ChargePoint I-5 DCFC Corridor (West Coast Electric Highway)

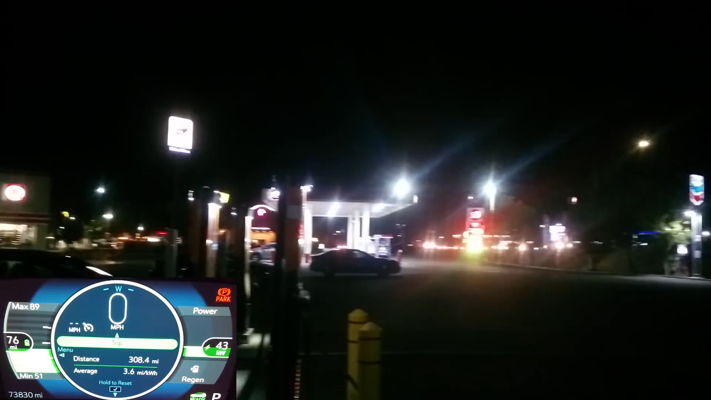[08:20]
And it's a lot better, in my opinion, than trying to use the DC fast chargers. You know, they have a convenience store, a bathroom. They used to have a restaurant here, I believe it was like a Jack in the Box or something.
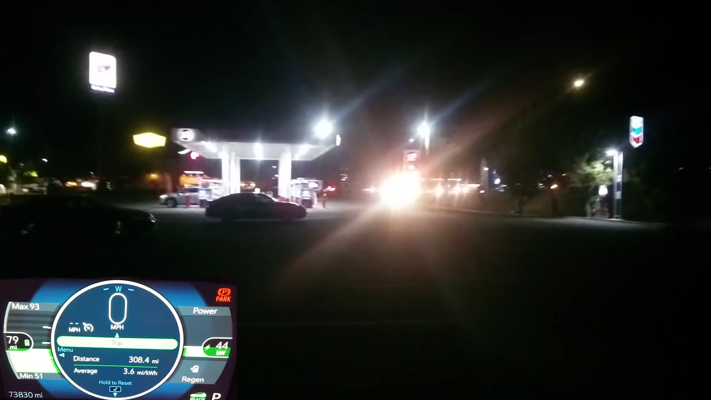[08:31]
That's been closed. But who knows, you get enough traffic through here, I could see another restaurant taking up that lease space. It is for lease now.